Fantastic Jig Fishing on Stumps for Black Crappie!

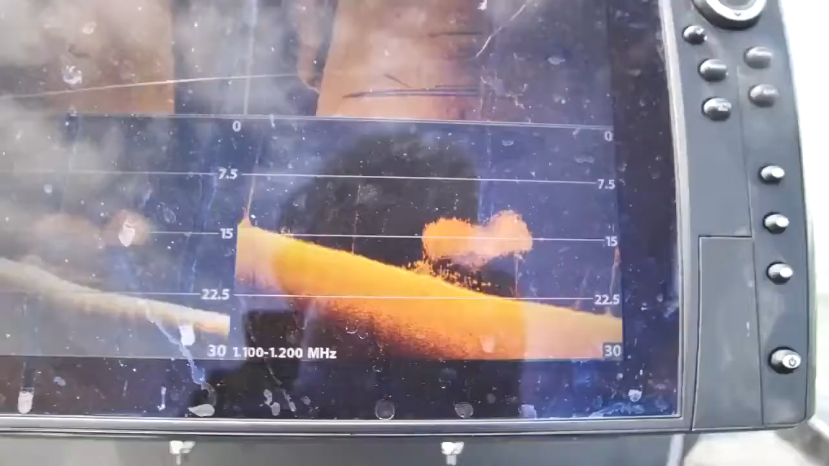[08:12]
This tree has got fry all over it too.
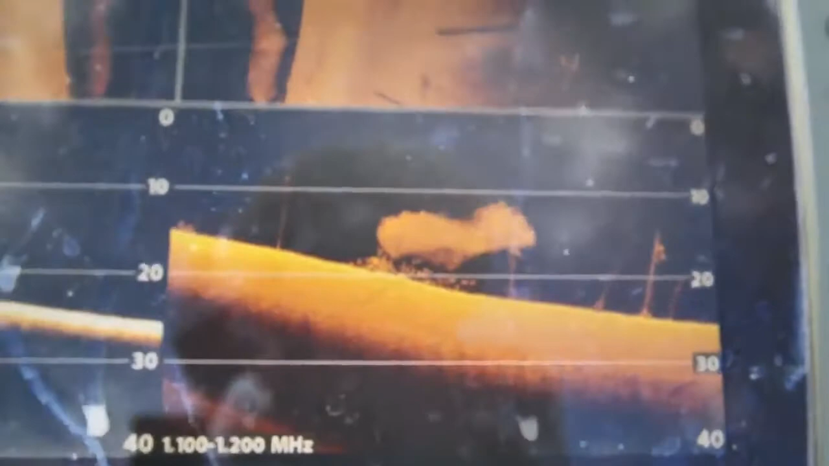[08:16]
They're definitely on this side of the tree.
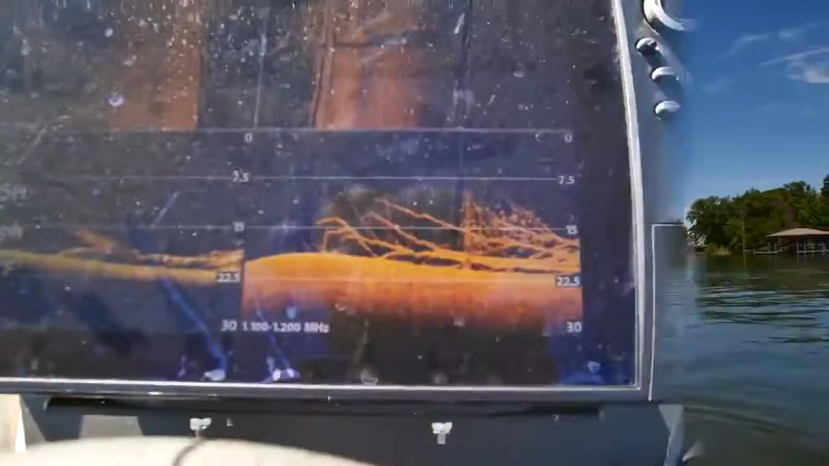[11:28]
Found them. Look at them all up in there. My gosh.
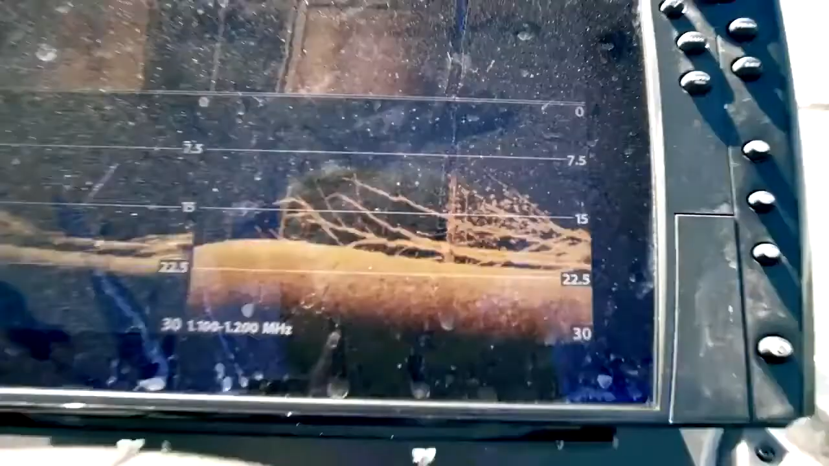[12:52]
I mean, I'm looking at them right now.
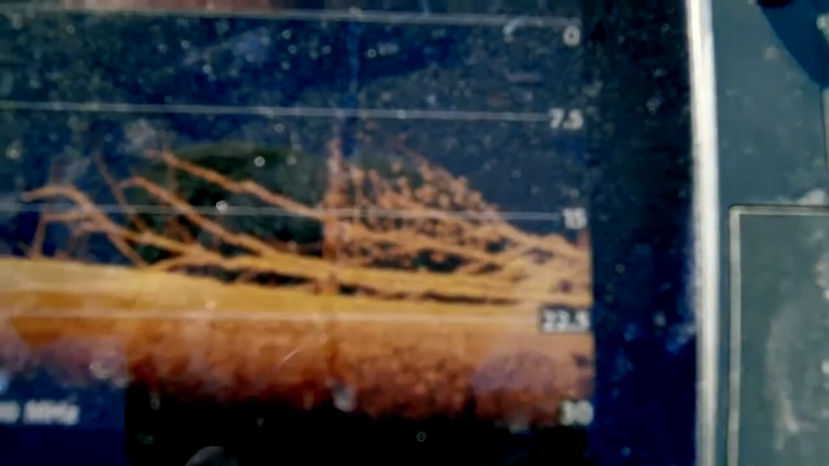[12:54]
There's like 50 of them in that tree, but they just look small. I mean, I just confirmed it. I had one keeper.